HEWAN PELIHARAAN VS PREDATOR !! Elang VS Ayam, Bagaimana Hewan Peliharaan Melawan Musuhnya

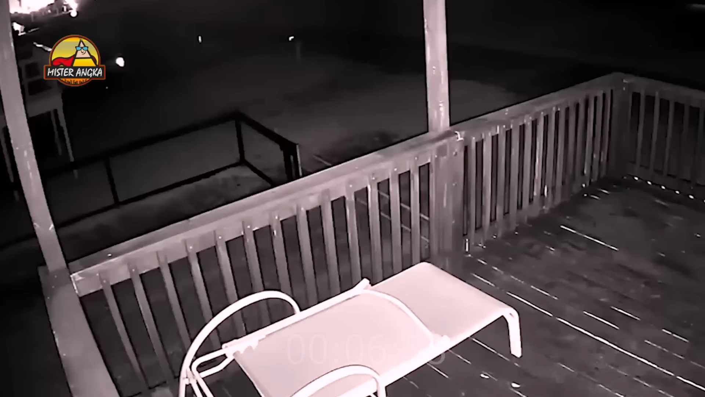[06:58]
Seperti kucing yang satu ini, ketika ada predator yang ingin menerobos masuk ke rumah majikannya, kucing ini dengan berani menggagalkan aksi pembobolan itu.